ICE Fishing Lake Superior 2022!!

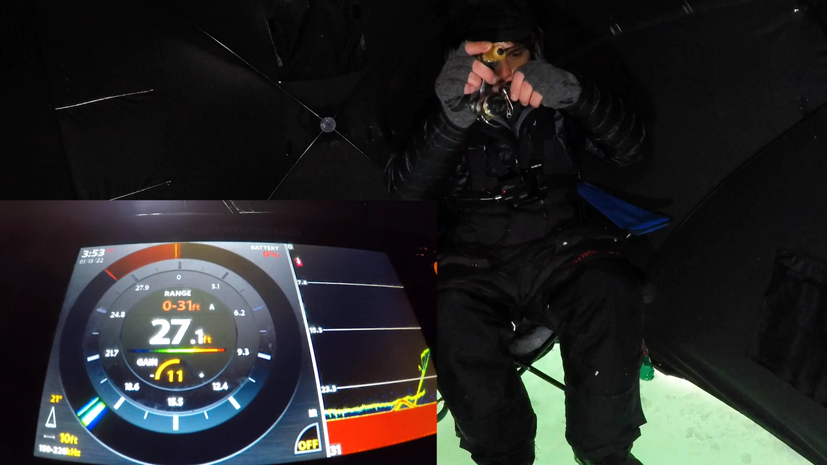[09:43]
On screen: depth 27.1 ft
happened oh my gosh dang it
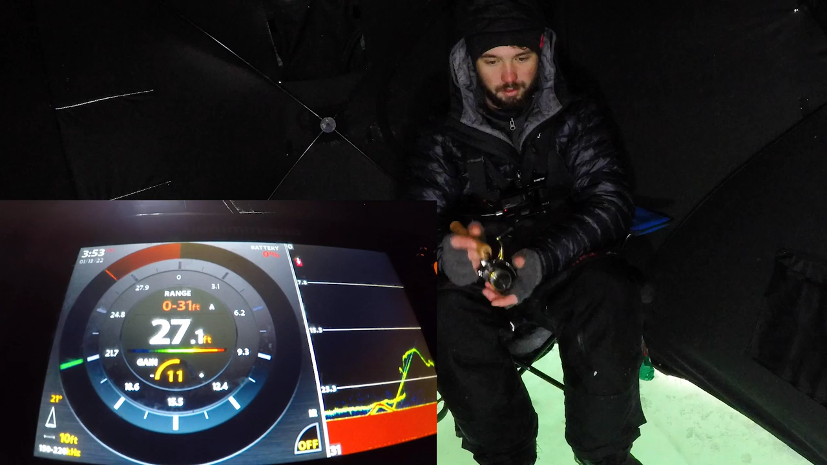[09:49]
On screen: depth 27.1 ft
come on the things were running up to it finally got a gopro on my unit
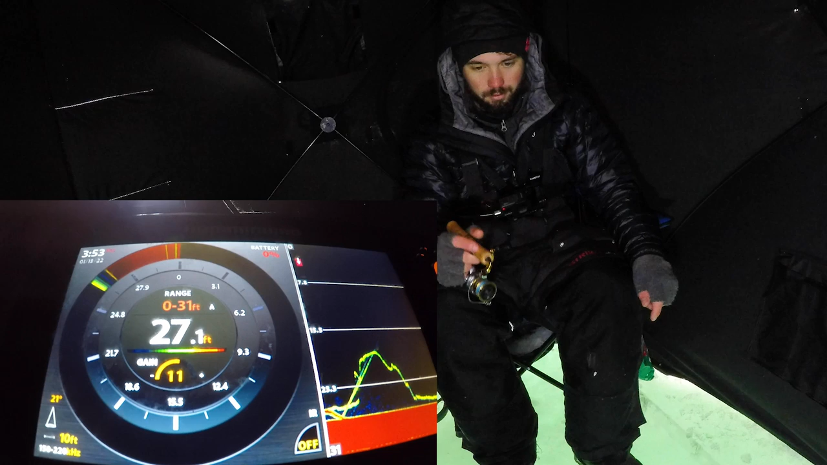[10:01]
On screen: depth 27.1 ft
i paused the spoon i paused the spoon i mean thinking they were gonna slam it but i never felt anything finally some marks that are moving
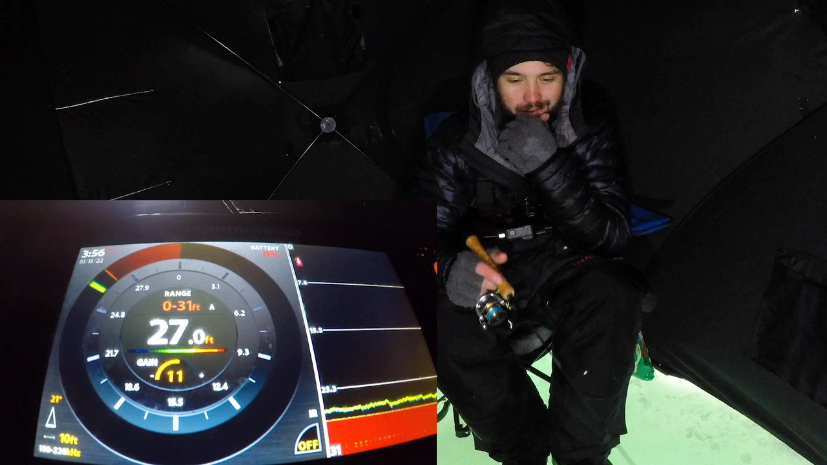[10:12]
On screen: depth 27.0 ft
that's like the sixth mark i probably had in the last two hours and no bites so i don't know what to say um
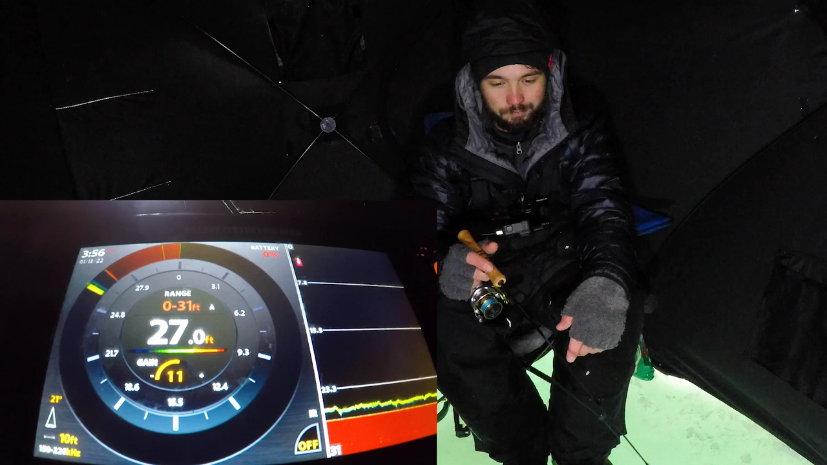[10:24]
On screen: depth 27.0 ft
i don't know i don't know what maybe i've got the wrong lure on but uh a gold spoon how can you ever go wrong with that
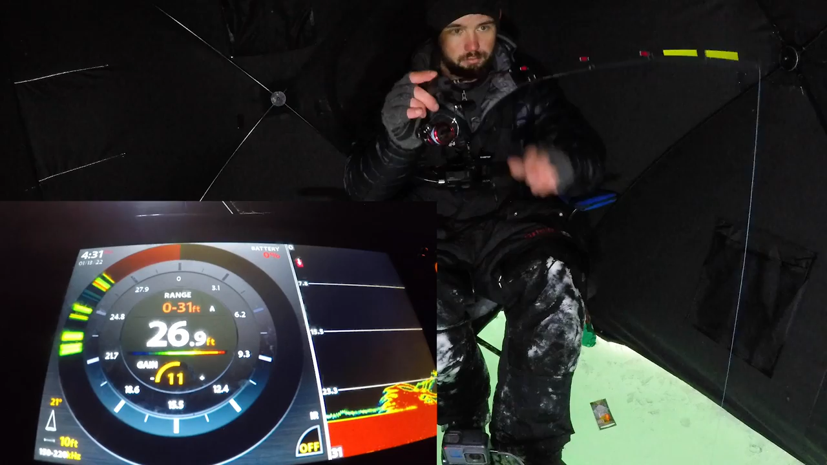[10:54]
On screen: depth 26.9 ft
what the heck is that you guys see my screen right now i'm gonna get this guy back
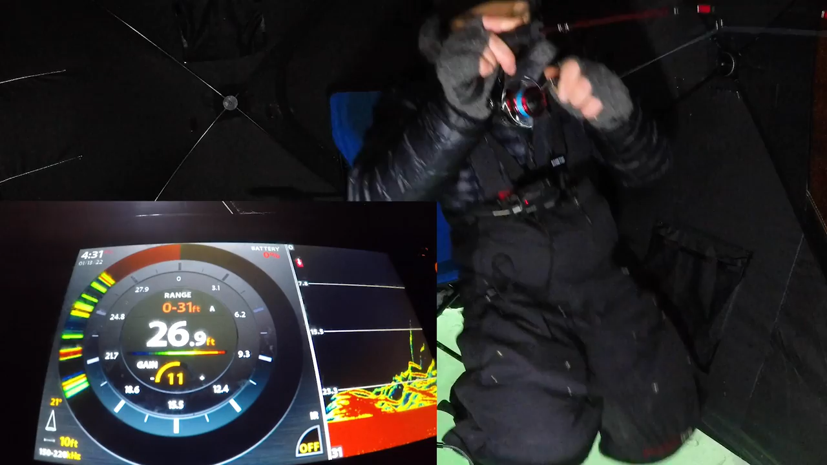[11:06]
On screen: depth 26.9 ft
up and get on the bite right now what is that what is that that's gotta be a trout
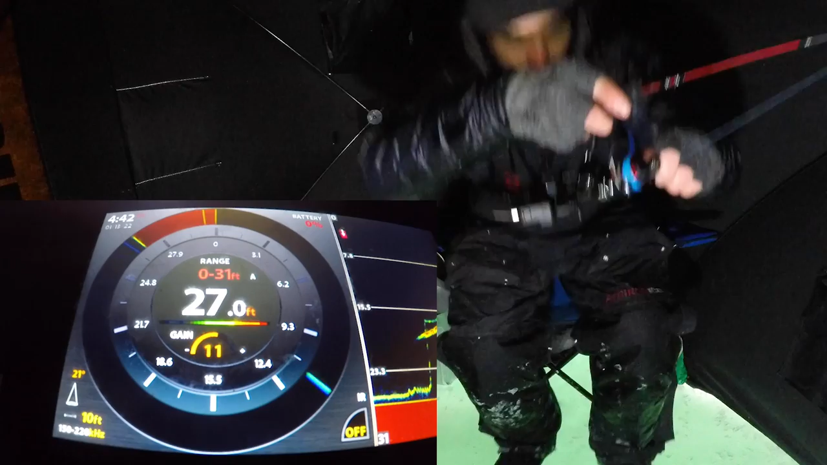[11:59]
On screen: depth 27.0 ft
got him that was cool that's a trout right there just saw that thing get marked